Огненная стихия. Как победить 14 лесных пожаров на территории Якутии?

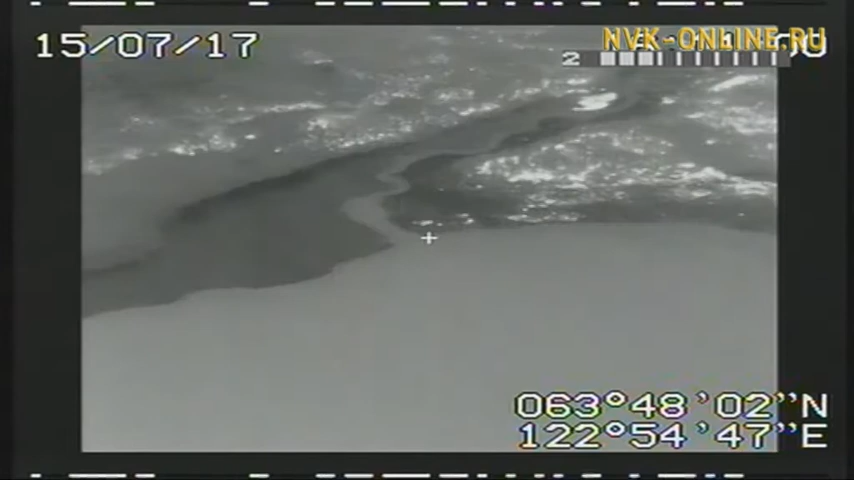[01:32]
Кроме того, применяется и беспилотная авиация, которая благодаря инфокрасным камерам помогает координировать силы в густом дыму.
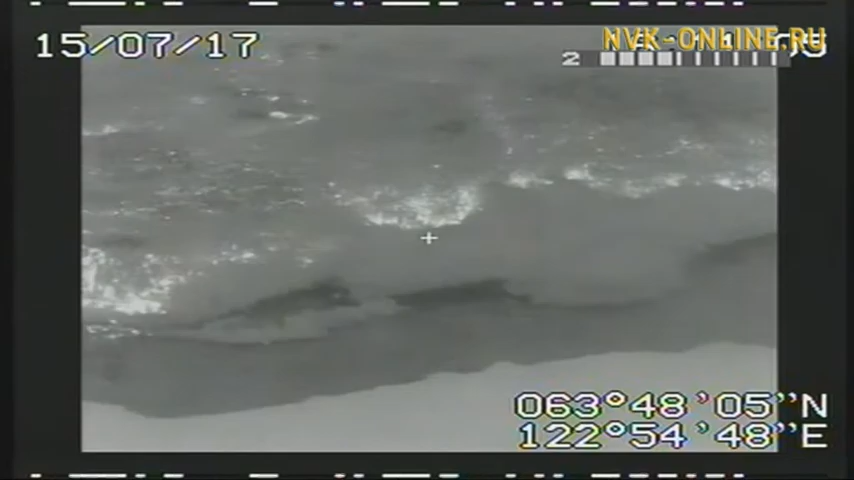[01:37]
Если вертолет и самолет летают, они не увидят хромко-лесных пожаров,